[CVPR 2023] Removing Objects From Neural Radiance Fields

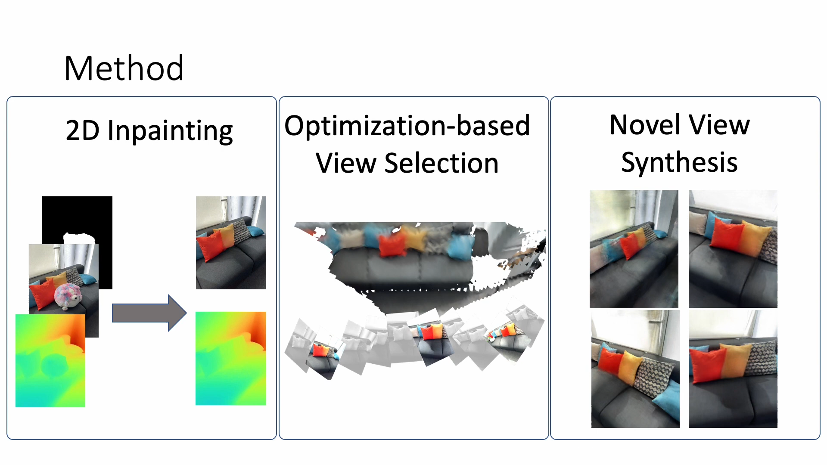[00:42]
We therefore design an optimization-based view selection scheme that selects consistent views along the trajectory. Finally, we use the trained neural radiance field to render novel views where the object has been consistently removed. We also present a new dataset to evaluate object removal from nerves.
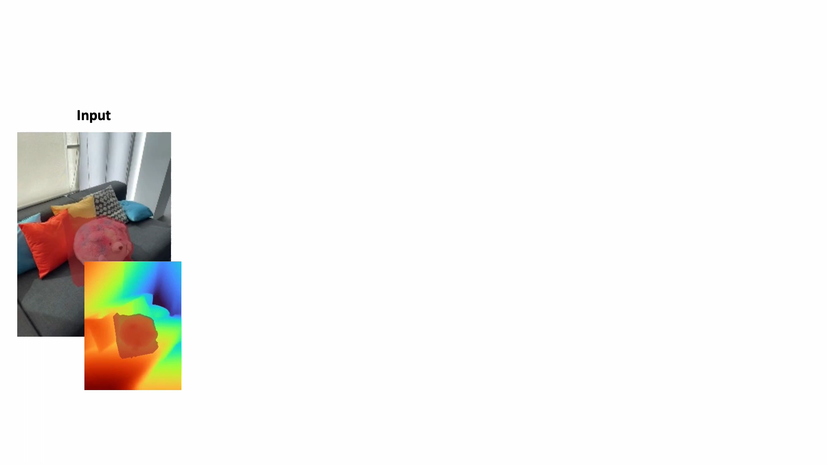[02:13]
The user specifies a 3D bounding
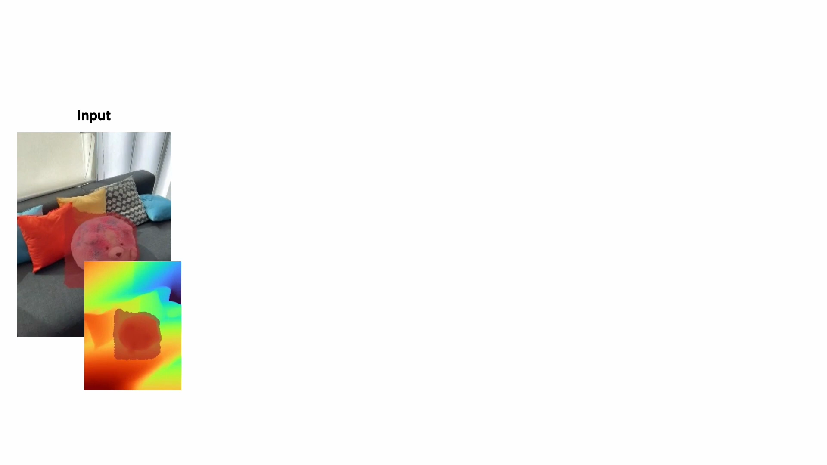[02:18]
volume to indicate the object to mask out from all input frames. We leverage an off-the-shelf 2D inpainting network to inpaint the color and depth values inside the masked regions. But notice that the inpaintings aren't multi-view consistent, they change between input frames.